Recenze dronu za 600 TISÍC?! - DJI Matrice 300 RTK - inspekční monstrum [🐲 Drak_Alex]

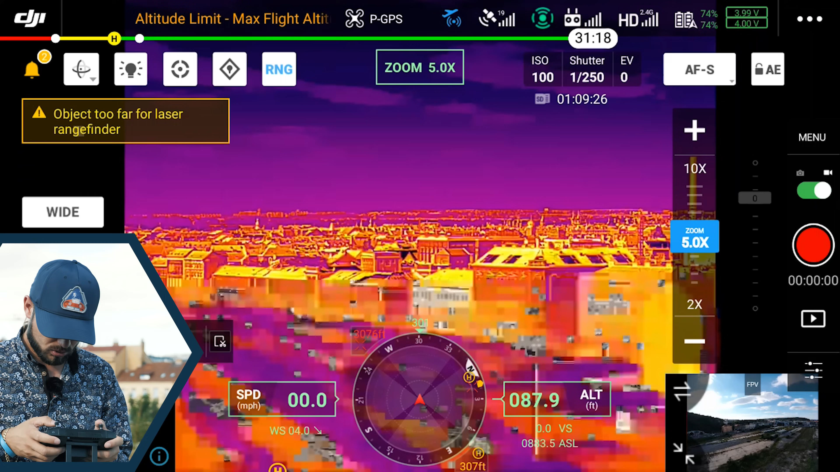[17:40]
Zase v ER Spectru mám možnost výběrů palet. Jo.
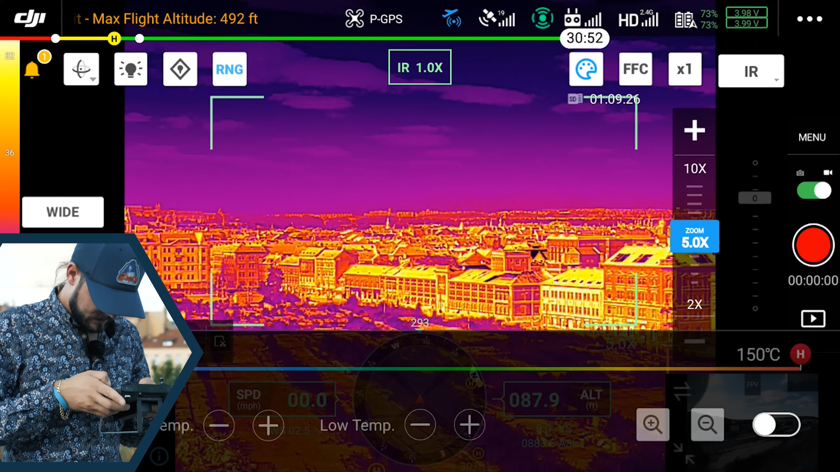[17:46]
A když budu chtít si vybrat třeba černobílou, bíločernou.
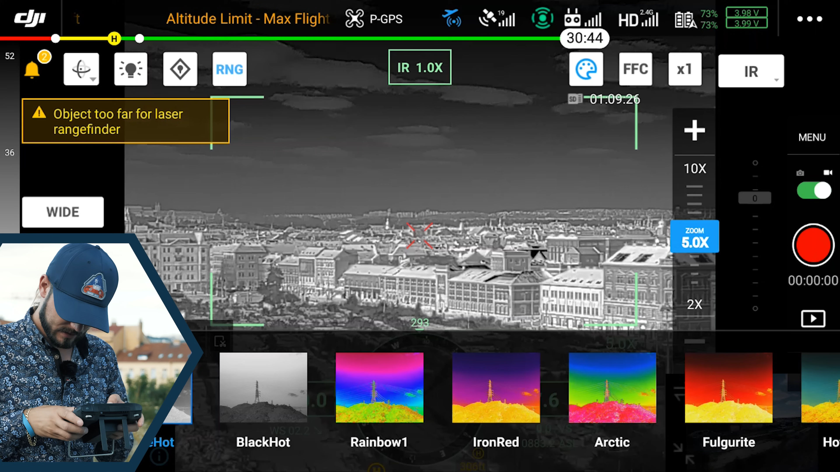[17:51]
Jo. To už je asi na každém z nás. Nicméně ty radiometrické údaje, protože termokamera je radiometrická, tak v sobě nesou informaci i ex post.
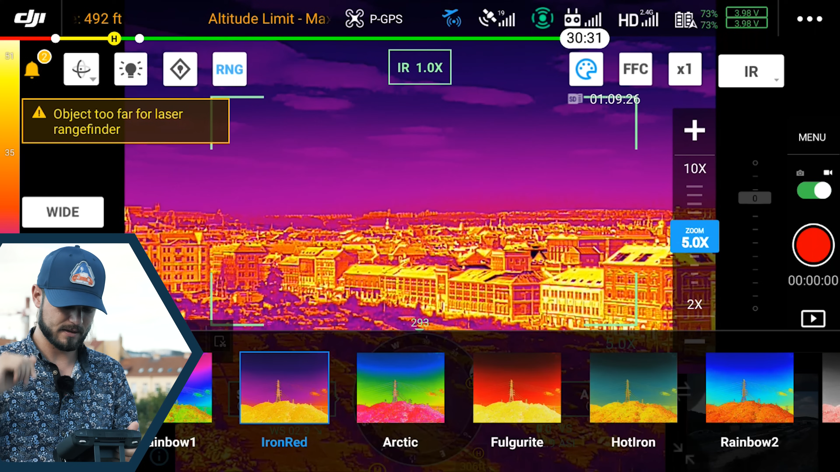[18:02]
Jakmile stáhnete, tak ty data můžete dál i v postprocesingových softwarech změřit, proměřit a abyste viděli, jaká je teplota.
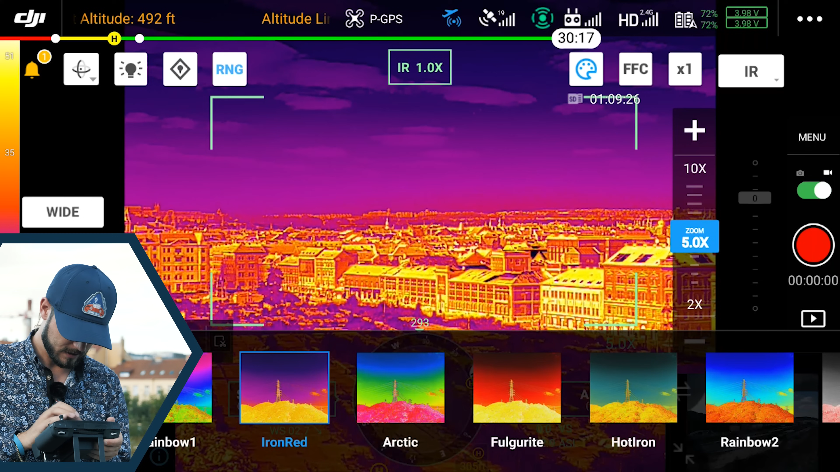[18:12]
se podívat na nějakou teplotu, tutu, třeba třeba tady toho baráku,
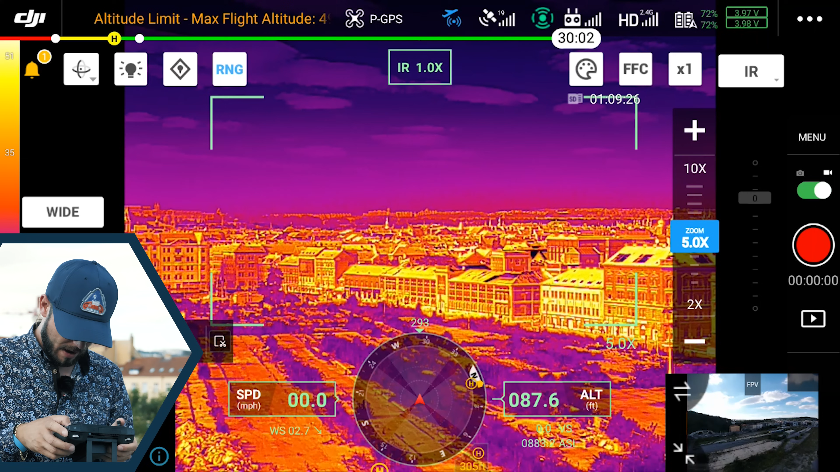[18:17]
jo, nebo toho komínu, nebo ukáž nám, jaká je teplota komínu. Jo. Je to jako hodně citlivý. No a vypadá to, že teplota komínu je cirka 32 stupňů.
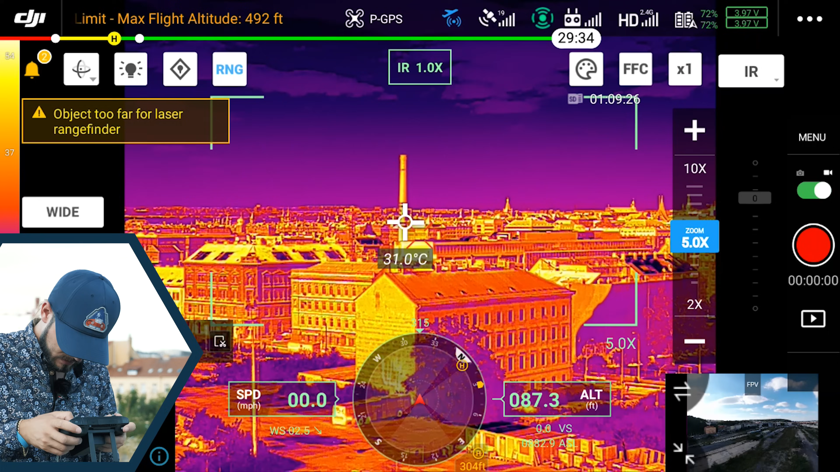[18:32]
On screen: spot 31.0°C
Přiblížíme se, máme možnost dokonce až 8 násobně, byť digitálně, ale přiblížit si náš bod zájmu.
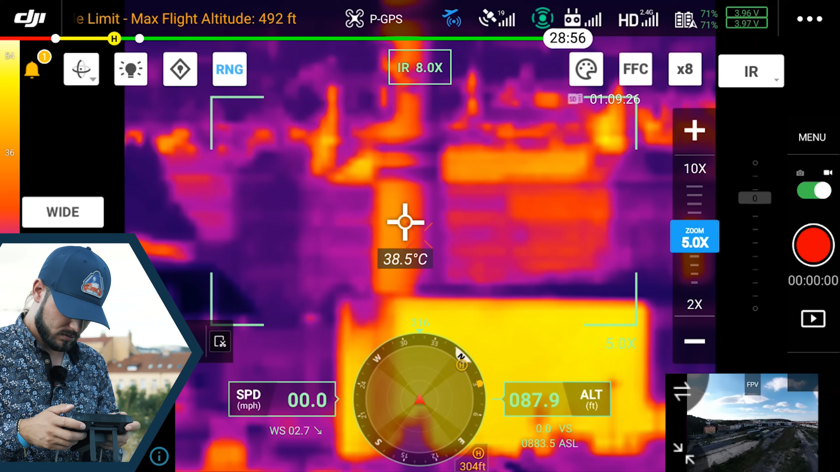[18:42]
On screen: spot 38.5°C
Jo. Nějaká střecha vypadá, že je teplejší.
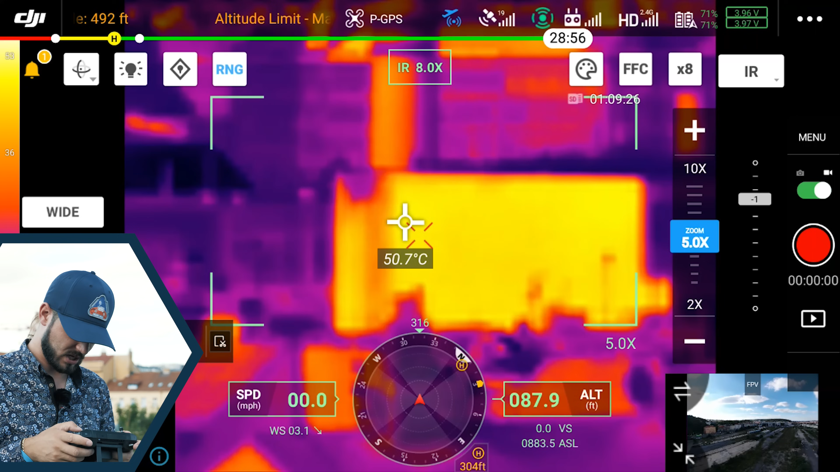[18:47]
On screen: spot 50.7°C
No a opravdu je to tak, ta střecha je teplejší, má cirka 50 stupňů, takže jak vidíte, nějak to funguje,
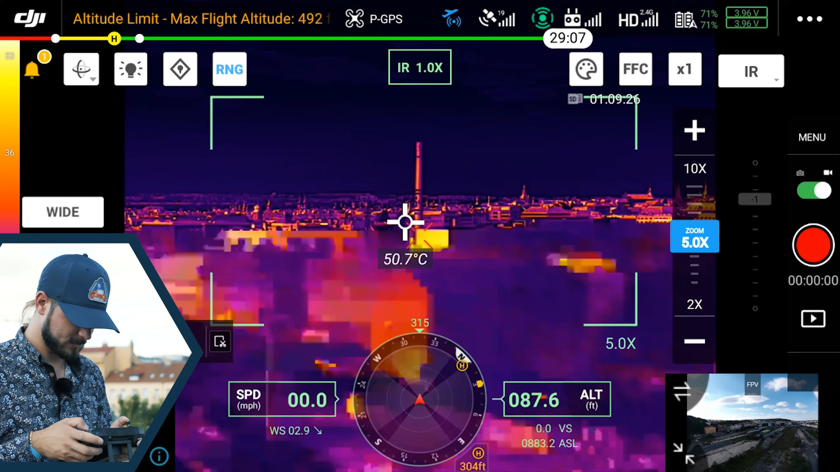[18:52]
On screen: spot 50.7°C
jsem zvědavý, jak to bude fungovat, například pro fotogrametrii, ale to budeme testovat v dalším videjku. Ty nejpodstatnější funkce jsme si ukázali, řekli,
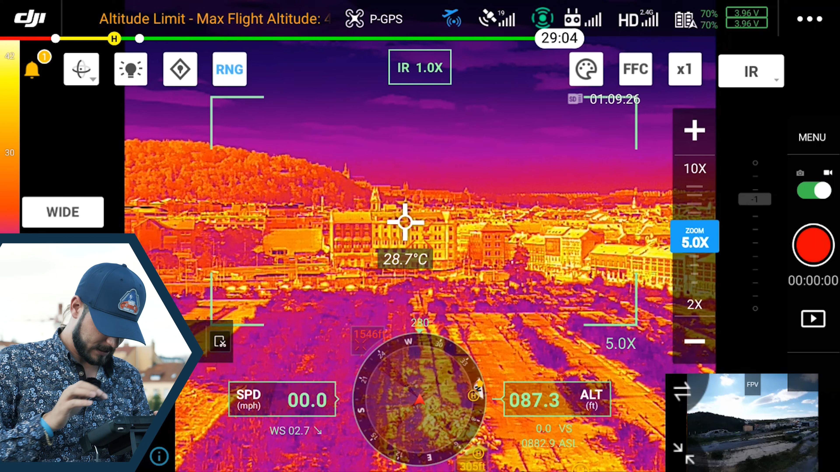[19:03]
On screen: spot 28.7°C
ukážem si ještě, jak vypadá širokouhlá kamera.